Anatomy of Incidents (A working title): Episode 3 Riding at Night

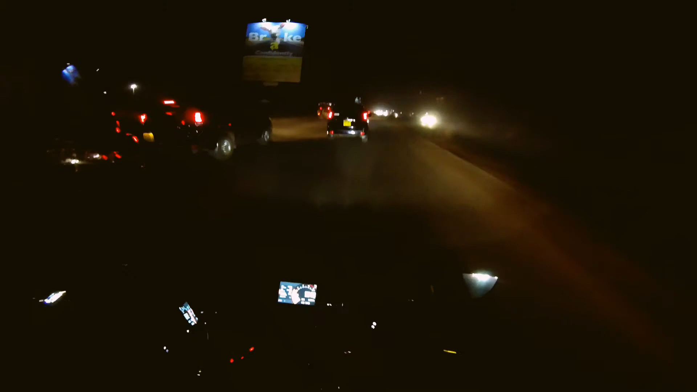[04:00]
Now This is a clip of me Coming from work We had a complicated case That ended up Making me ride at night But you know It's okay It comes with the nature of the job So in Gong Road You can see There are so many things happening Ah man As in at night Daytime is already bad enough At night It just Makes it Exponentially worse And Yeah The traffic is surprisingly heavy I just stopped the clip There For a second
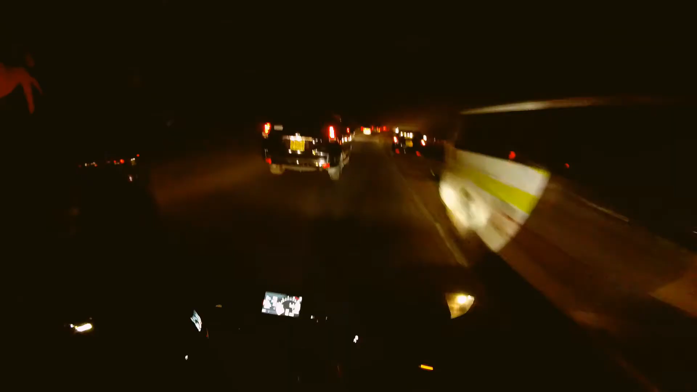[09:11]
The guy behind Keeps getting closer So I'll just stop the clip There You notice that my head Kept swiveling more and more But still trying to look
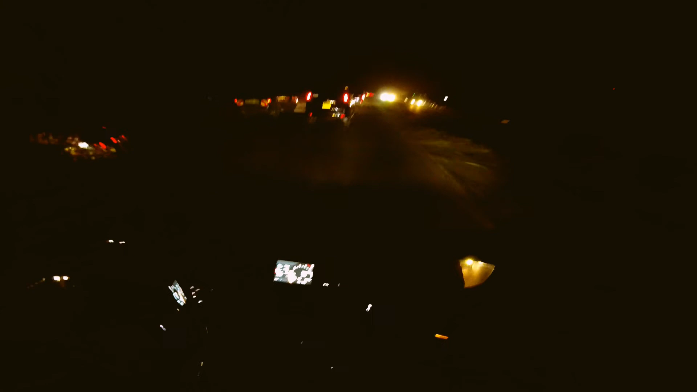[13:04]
He's doing the Brake check I'm using his lights He's struggling To see It's so evident He's struggling To see And even the vehicle In front Doing a brake check Constant brake checks If you look at The red lights Constant brake checks Because it's difficult To drive And ride here In the dark You see how Matatu Has stopped In a place Where it's not Supposed to be stopping They just don't Use the Stages Oh man These stages Should also be Done away with Because if they Can't use them Might as well Just get rid of them And there we go